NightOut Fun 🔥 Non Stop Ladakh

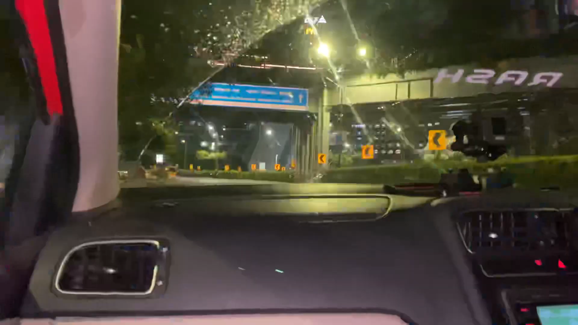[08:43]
यहाँ पहुंच गए भाई साइबर सिटी। देख रहे हो क्या मस्त लाइट वाइट लग रही है ऐसा लग रहा है दुबई उबई आ गए हैं।